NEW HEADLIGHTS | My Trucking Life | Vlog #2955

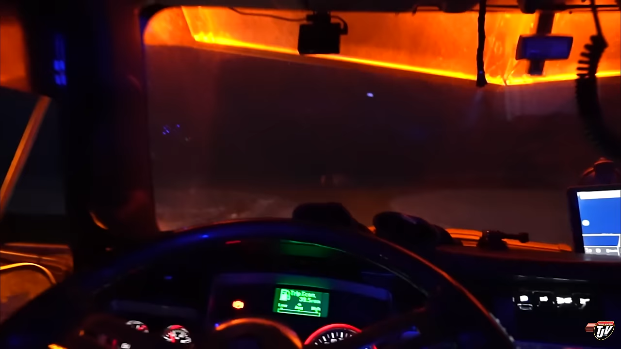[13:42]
this gives us a much better night shot
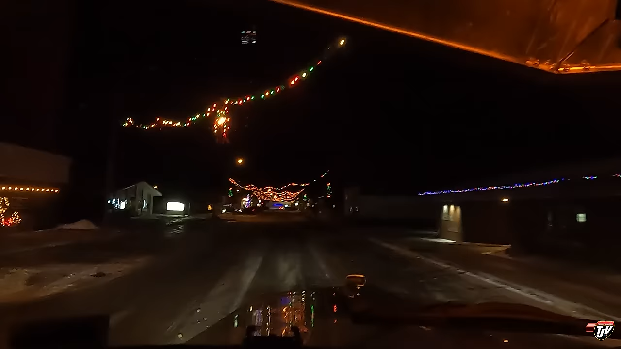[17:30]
I love it going back through Cavalier North Dakota now at night and they got all this garland and wreaths lit up so this town does Christmas right look at that big Christmas tree off the side there every lamppost has one too
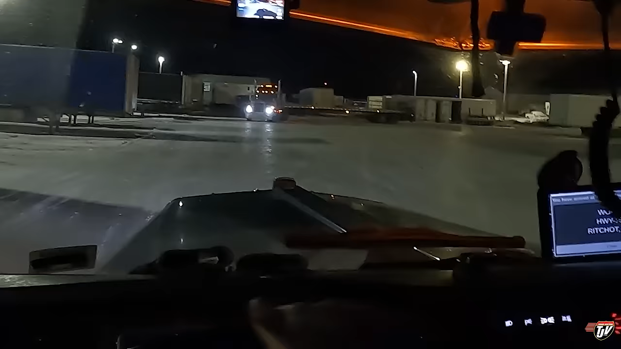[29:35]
oh yeah oh yeah you like my new headlights oh that's fancy
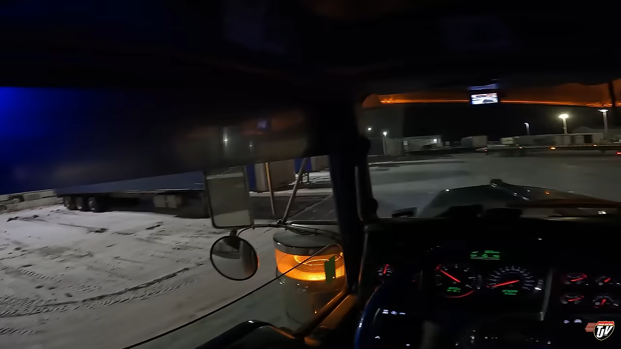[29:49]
yeah I like that oh they're nice how much do those cost 179 bucks on Amazon for all four oh come on really yeah they're bright too now they do look like they're nice and bright and they're with those heels like that oh ho ho